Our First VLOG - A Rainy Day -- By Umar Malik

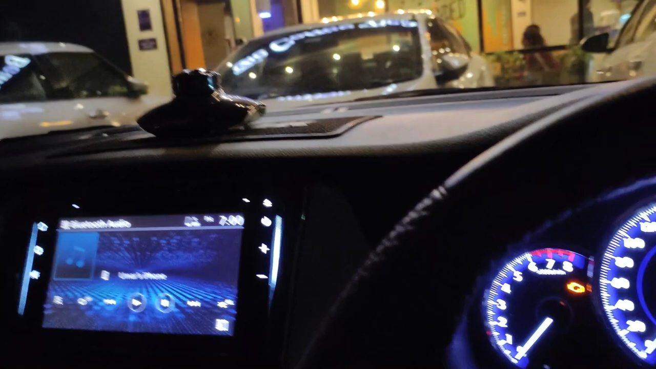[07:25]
और एक गाड़ी यहाँ पे लगी हुई थी, तो डर लग रहा था कि अगर आप गाड़ी खड़ी करेंगे तो कोई मार ही ना जाए।